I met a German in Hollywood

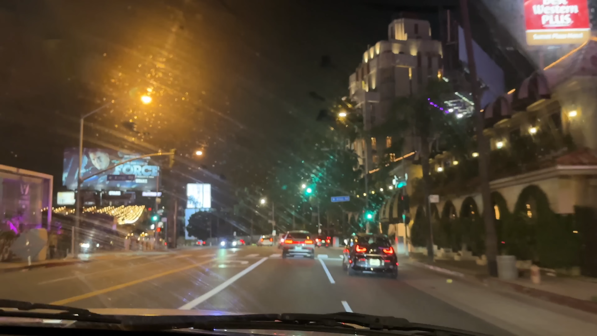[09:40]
I'm a Zoomer. Okay, Zoomer. What's this joint? The Saddle Ranch. The Saddle Ranch. Chop house. Oh, that's a steak house. You don't like steaks. Look at this one here. Yep.
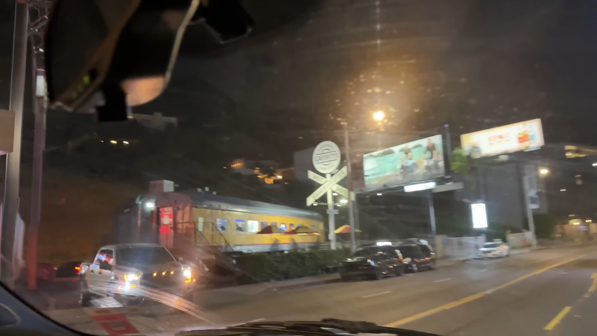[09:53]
Carney's, I've seen that place. I've been up and down the street lots of times. I've never really, like, vlogged it, I would say. I was going to stay in Hollywood, but I was kind of afraid.
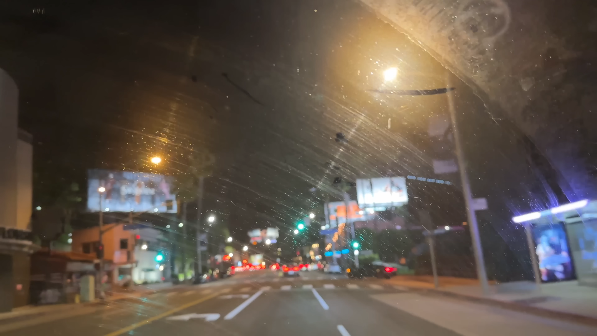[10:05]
Now, I remember House of Blues used to be down there, right? No, it was all the way in the back. Oh, it was back there, yeah. Across from the Hustler. Oh, that's where it was. Okay. They tore it down, right? Yeah. Yeah, Steel Panther used to play there all the time.